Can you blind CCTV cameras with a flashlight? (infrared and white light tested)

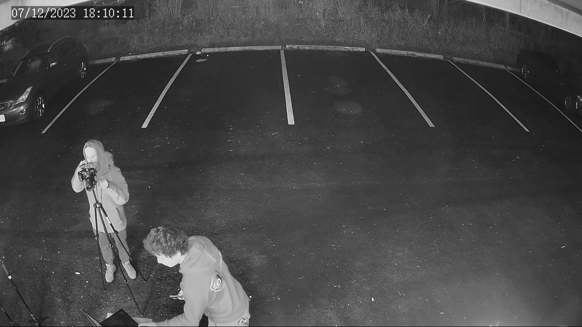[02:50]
Now this infrared light is pretty interesting because if I shine it we actually can't see anything ourselves because it's invisible. So you can see it's on right now but there's nothing here.
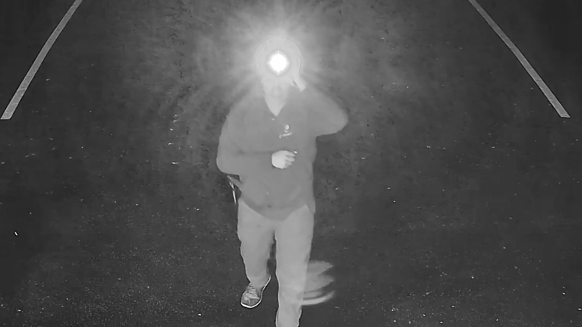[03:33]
Okay well the infrared works pretty well, but so does our tamper detection.